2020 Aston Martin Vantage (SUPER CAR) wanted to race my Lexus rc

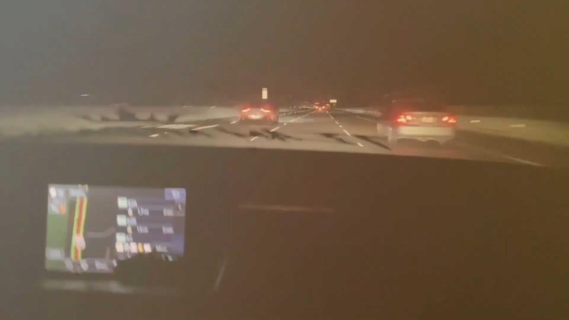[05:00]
that's a vantage bro oh my gosh
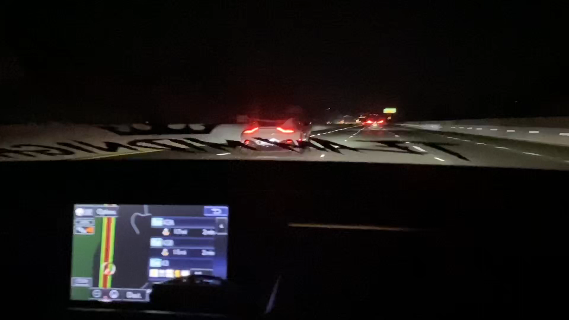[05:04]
oh my gosh i'm gonna give you a thumbs up yeah yeah wow
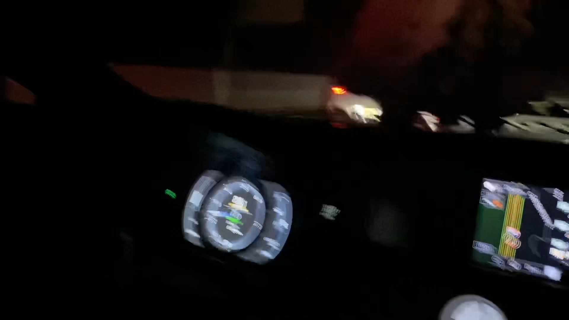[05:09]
wow that's amazing holy shit that's amazing